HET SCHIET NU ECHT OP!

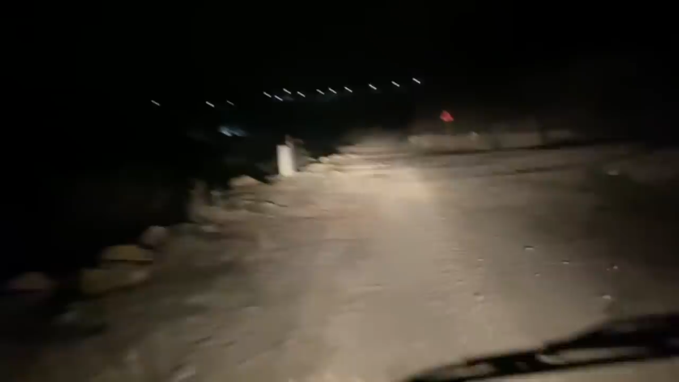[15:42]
En ik moest dus deze weg nemen om bij Lunar te komen. Ik weet niet of ik hier naar rechts moet. Of volgens mij moet ik gewoon rechtdoor. Maar het is echt niet normaal. Die weg is helemaal onverhard. Er zit super veel gaten in. En die andere weg is dus helemaal afgesloten. Dus ik moet er helemaal omheen rijden. Maar ik rijd al een kwartier of twintig minuten langs de andere kant van de Ramla. Om bij Lunar te komen. Dit is echt zo irritant.
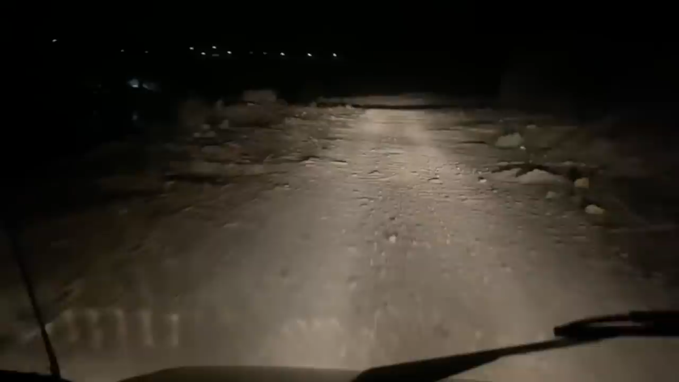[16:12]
Vooral met een camper van 35 jaar oud. Dus dit is niet de meest comfortabele weg. Kijk even deze gaten hier joh. Oh man.